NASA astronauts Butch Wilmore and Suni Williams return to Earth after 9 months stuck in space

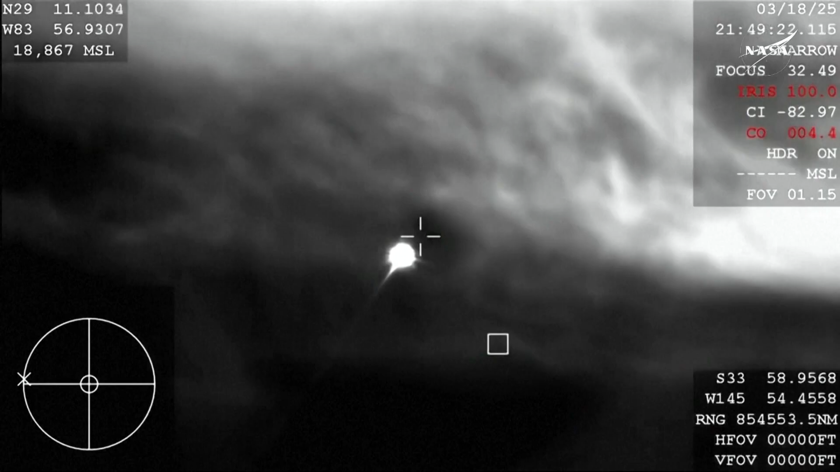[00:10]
Beginning to see that plasma trail as Dragon re-enters the Earth's atmosphere, all of that is expected. Altitude plane. And there you see it on your screen, drogue deployment. Drogue descent rate nominal.